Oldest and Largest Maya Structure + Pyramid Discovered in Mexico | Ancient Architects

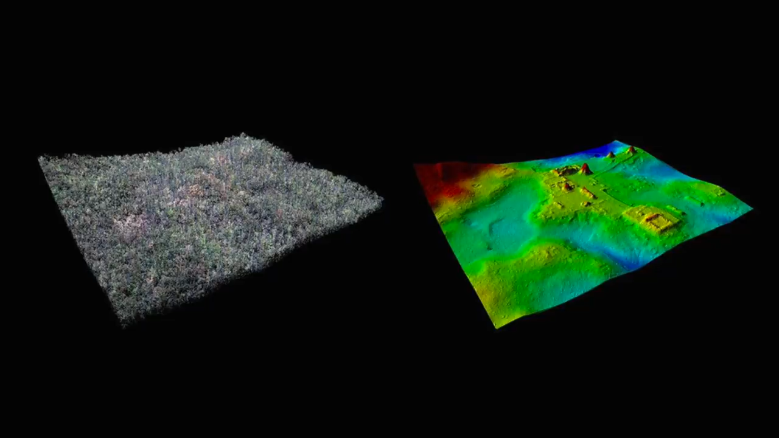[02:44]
because of the cover of such things like trees and vegetation.
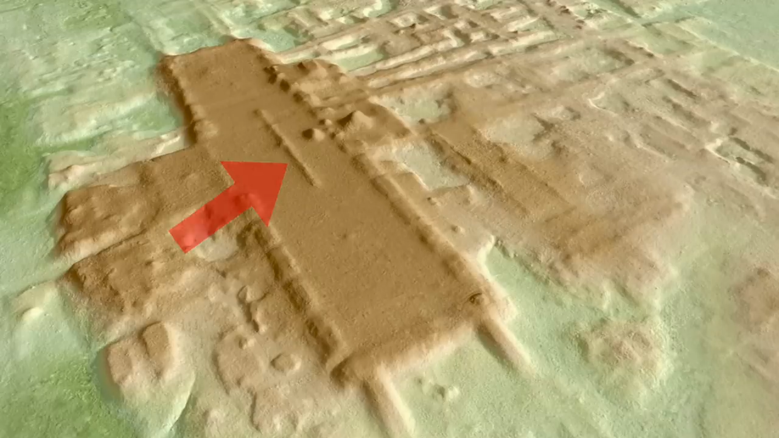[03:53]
You can see the large rectangular platform with a long narrow ridge through the centre, and what looks to be two pyramids marked here.